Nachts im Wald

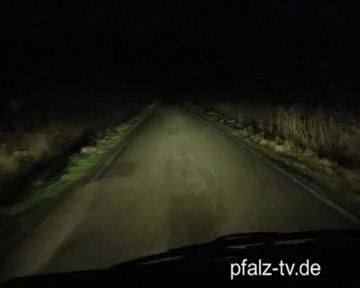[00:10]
You There is something in the middle of the road.